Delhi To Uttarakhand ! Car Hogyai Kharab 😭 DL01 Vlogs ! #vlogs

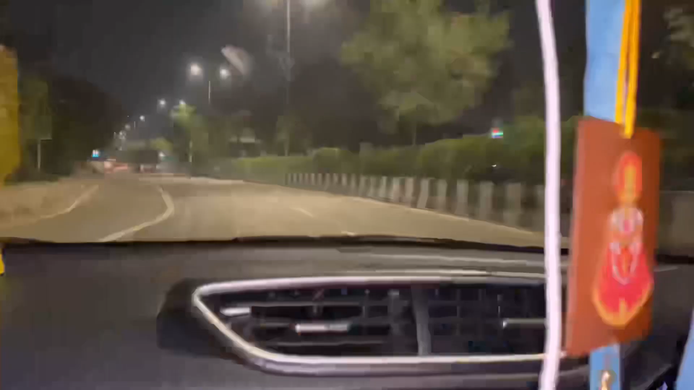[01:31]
एंड अभी चल रहे देखो रास्ते में ही हम लोग देख सकते हो भाई, अभी हम लोग ओखला आ गए हैं भाई, ओखला से निकलते हो हम निकलेंगे सीधा मेरठ एक्सप्रेस से।
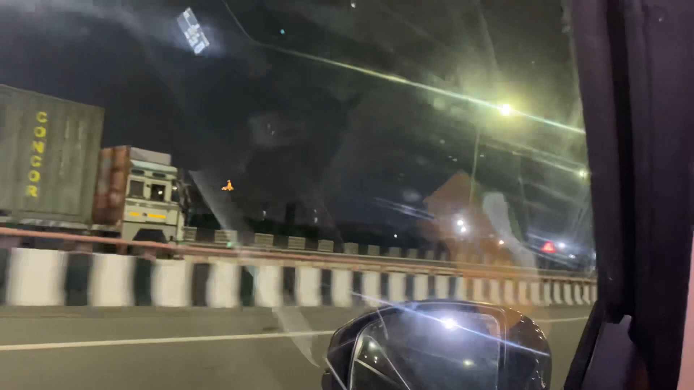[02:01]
अभी देख लो एक्सप्रेस वे तो हम आ गए।
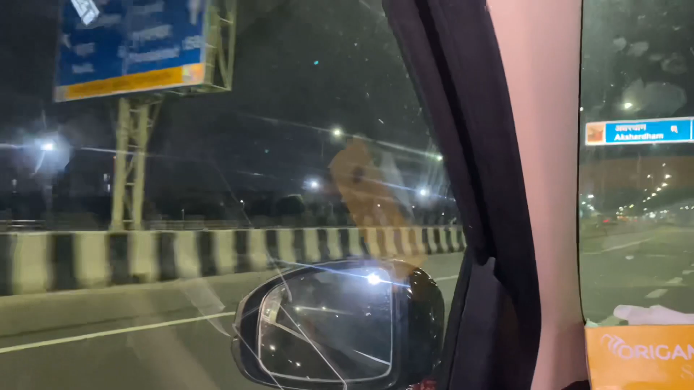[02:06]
तो वो देखो भाई क्या ही कूल लग रहा है भाई, कोई नहीं चलो चलते।
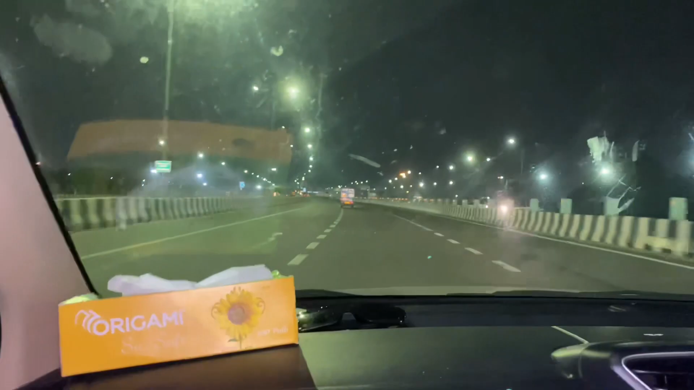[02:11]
तो हम लोग अभी आ गए हैं भाई हापुर, हमने क्रॉस कर दिया है मुरादाबाद पे, मुरादाबाद 102 किलोमीटर रह गए यहाँ से।